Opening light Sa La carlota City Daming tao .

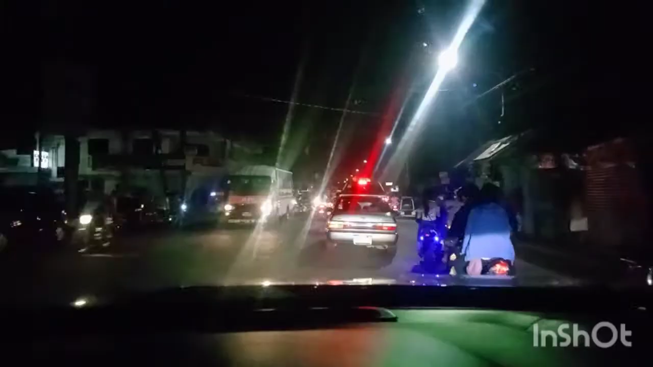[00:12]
Magandang gabi mga kapapa. Galing kami ng Municipality of La Castellana mga kapapa. Dadaan kami dito sa La Carlota City. Takang-taka ako mga kapapa, sobrang traffic to mga kapapa.
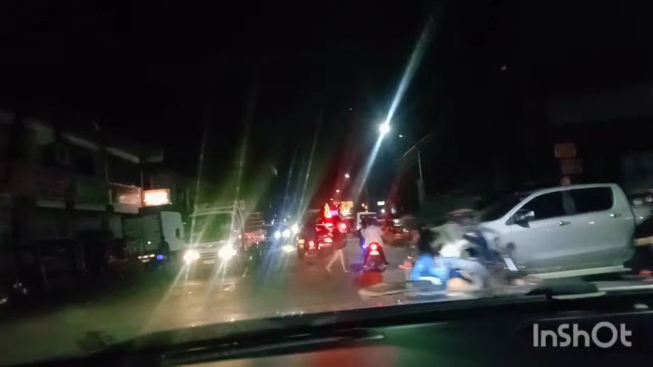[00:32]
No, nakalimutan ko pala na open light sila mga kapapa ngayong gabi. December 15, 2021.
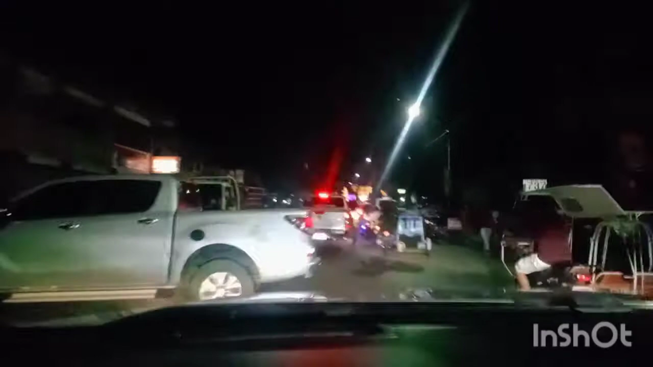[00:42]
Makikita natin dito mga kapapa, ang daming tricycle na mga nagbibiyahe dito, nagsikip, sumisikip yung traffic dito mga kapapa. Ayan o, makikita natin maraming tao ito mga kapapa.
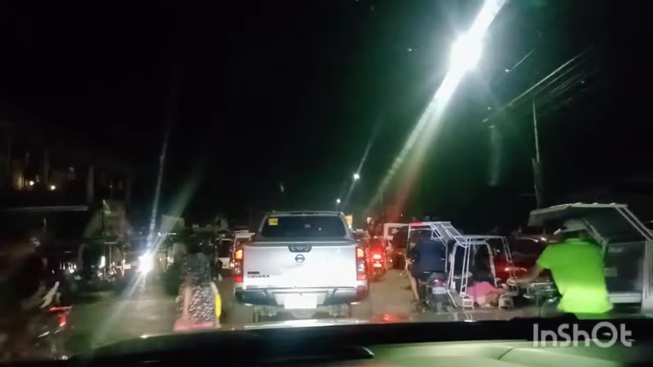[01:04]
Papasok pa lang ito ng plaza ng La Carlota City.
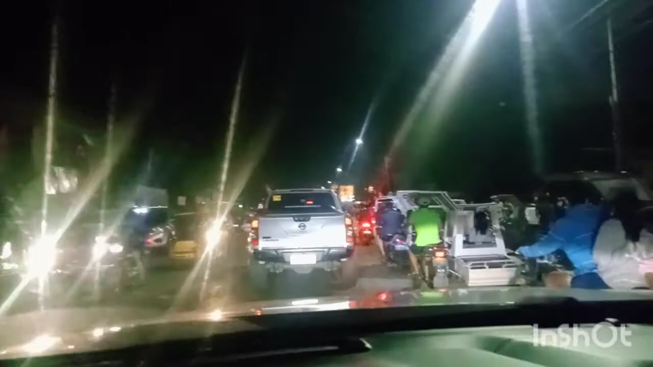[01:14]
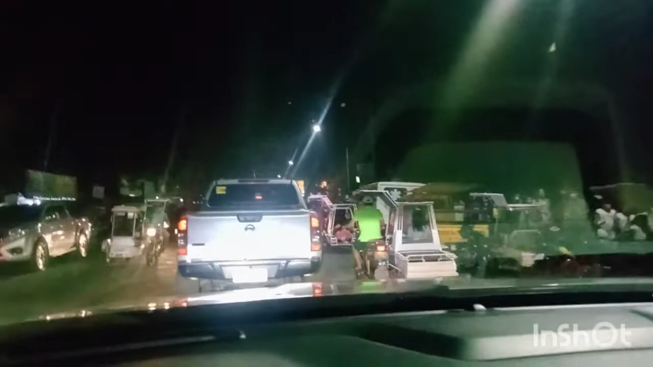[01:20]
Parang hindi gumagalaw yung mga sasakyan mga kapapa. Ayan. At dagdagan pa sa mga malalaking mga trucking na dumadaan dito mga kapapa.
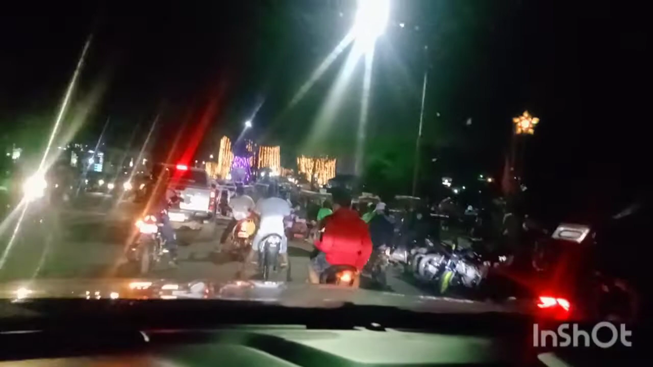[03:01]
Dito mga kapapa, unti-unti na nating makikita ang ilaw na nasa mga kahoy mga kapapa. Mga ilaw ito mga kapapa na nakasabit sa kahoy. At dito mga kapapa,
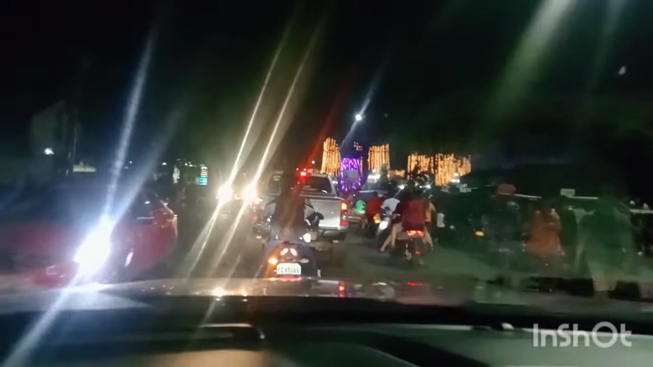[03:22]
kitang-kita rin natin na unti-unti nang dumadami ang mga tao. Papasok na po ito mga kapapa sa Carlota City Public Plaza.
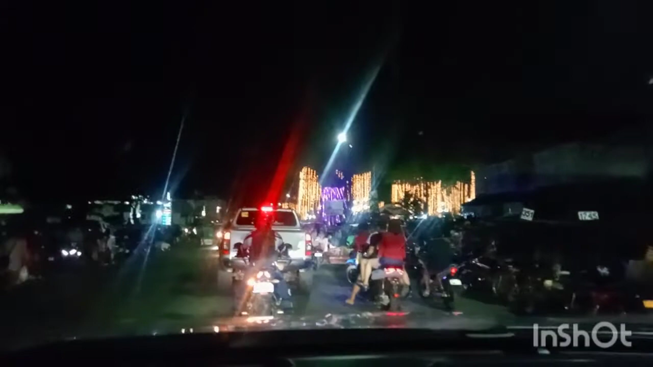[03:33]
Yung mga kapapa, usat pa po ang aming biyahe sa dahil daming tumatawid na mga tao at tricycle.
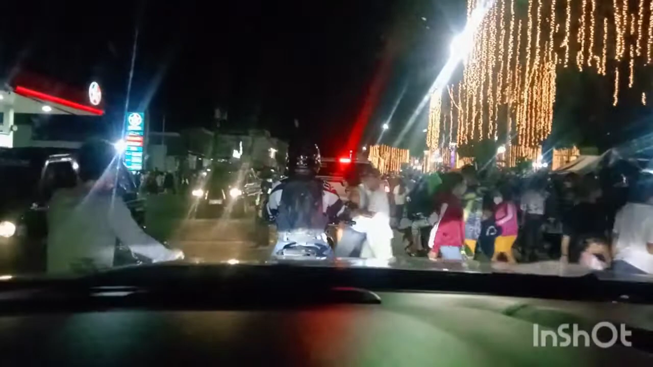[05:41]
So mga kapapa, maganda naman yung ilaw dito mga kapapa, yung ilaw nila sa kanilang public plaza.